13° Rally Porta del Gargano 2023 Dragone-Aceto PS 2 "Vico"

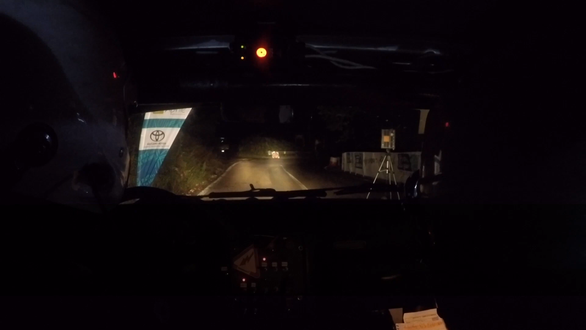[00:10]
cinque quattro tre due uno vai subito destra quattro subito destra quattro in sinistra sei
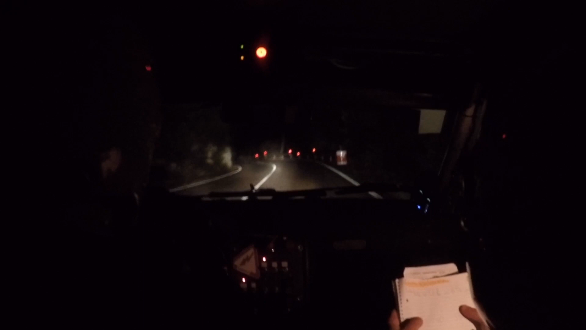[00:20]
tieni sotto sinistra sei tieni sotto in accenno destro in sinistra sei vai quaranta sinistra cinque vai e dopo cartello sinistra cinque lunga tieni sinistra cinque lunga tieni venti dopo cartello destra quattro no taglia non tagliare in anticipo a poco sinistra quattro meno e trenta sinistra cinque e cinquanta sinistra
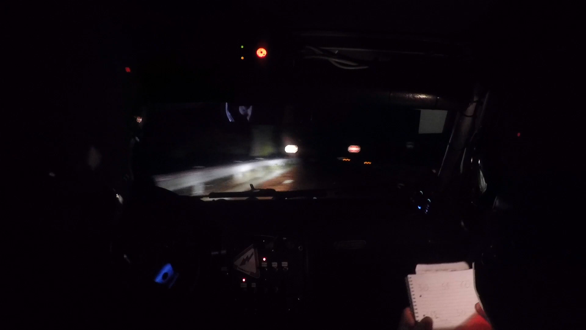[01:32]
sessanta sinistra uno sessanta sinistra uno cambio strada ultima uscita cinquanta destra tre tieni due volte destra tre tieni due volte venti alle zebbre sinistra quattro tieni lunga lunga apre tieni lunga lunga apre e accenno sinistro e accenno sinistro e stacca in destra tre meno stacca in destra tre meno
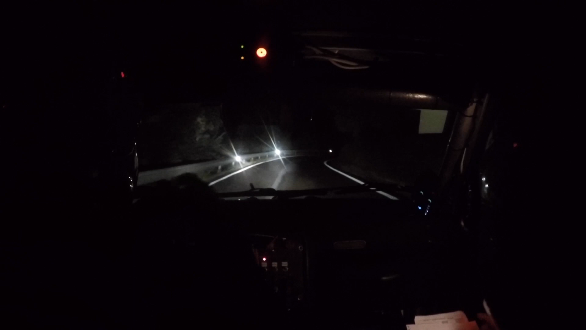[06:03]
destra 4 apre 40 anticipa sinistra 4 meno anticipa sinistra 4 meno e vai 50 stacca forte tornante destro stacca forte tornante destro subito accenno sinistro subito accenno sinistro e a rail sinistra 4 apre sinistra 4 apre 70 vai su fine beige i low